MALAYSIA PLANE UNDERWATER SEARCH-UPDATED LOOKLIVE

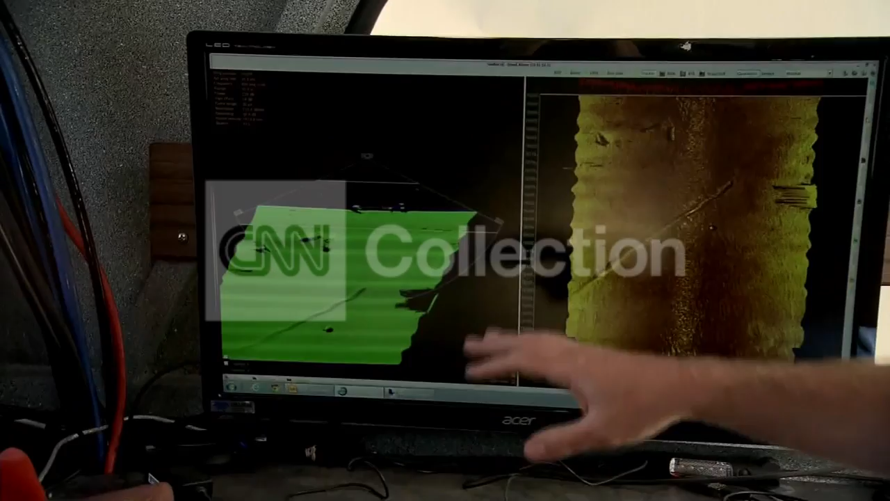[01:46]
So we're getting back an image of all the different debris that are on the sea floor.
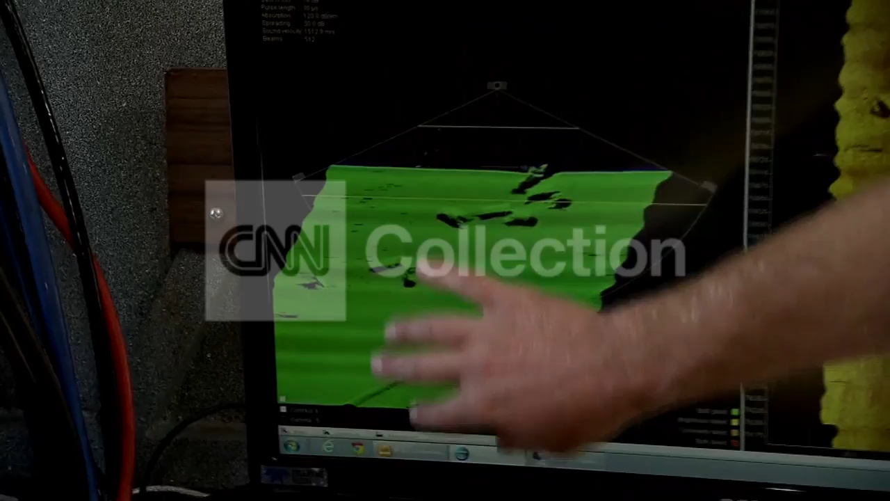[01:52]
As that sound comes up, we have a 3D point cloud, as well as an image, and we can use that to build slowly a map of what's on the sea floor.
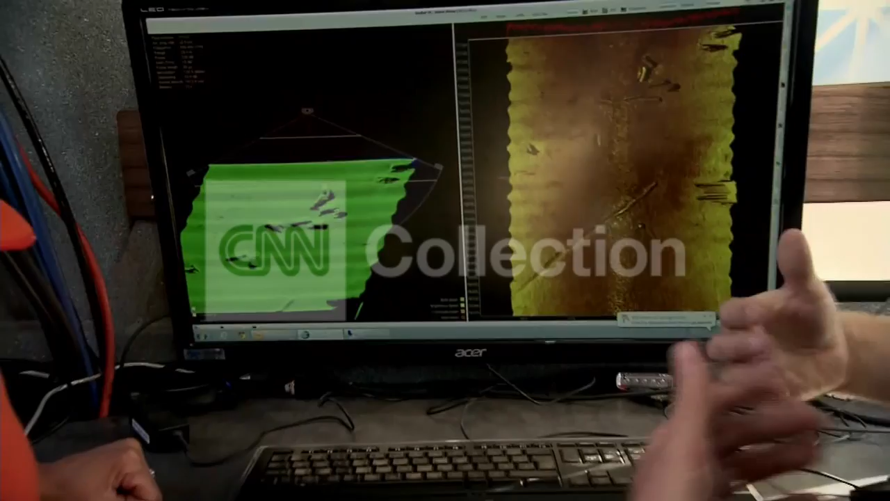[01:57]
And how long does this take going through and searching like this?